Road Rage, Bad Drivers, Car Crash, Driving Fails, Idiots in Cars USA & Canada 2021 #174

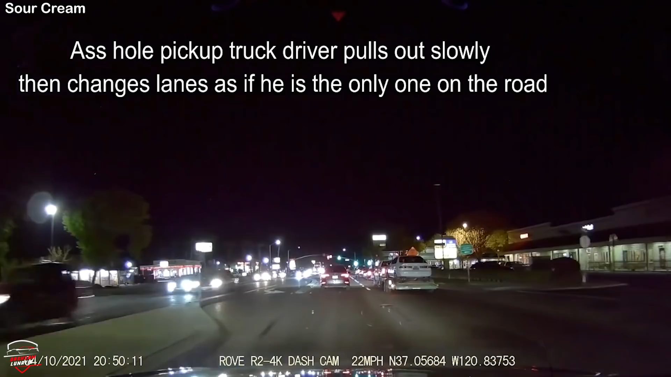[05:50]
What the heck's going on here? What's this guy doing? The hell?
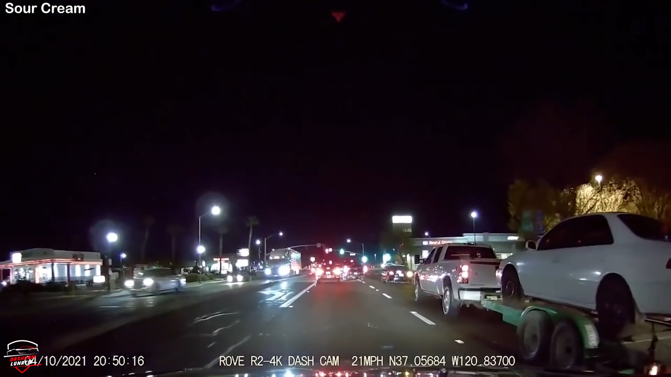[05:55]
He just goes on over like there's nothing going on.
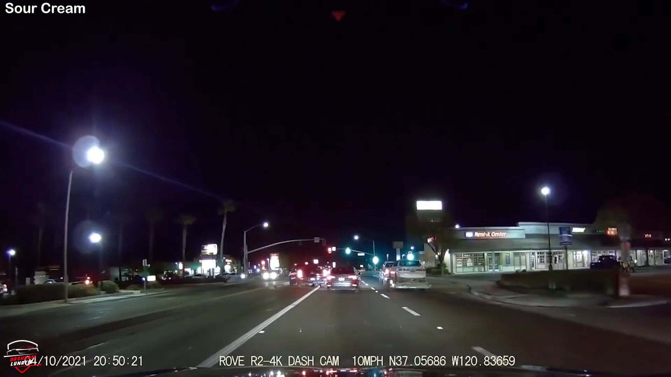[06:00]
What an asshole. Yeah, they mad.
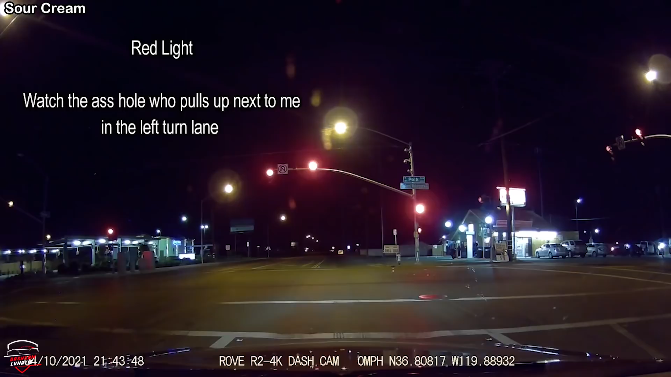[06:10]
Instead of spending, I think he's probably spending 60 bucks. Gas. Gas. I guess. Bye. Oh, that would have been funny if he crashed.